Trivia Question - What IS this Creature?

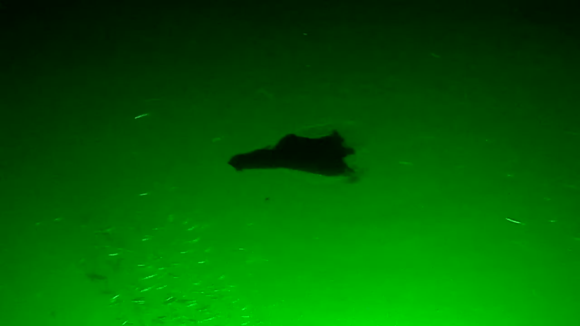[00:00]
Here's the trivia question. What is this creature in the center of the field of view?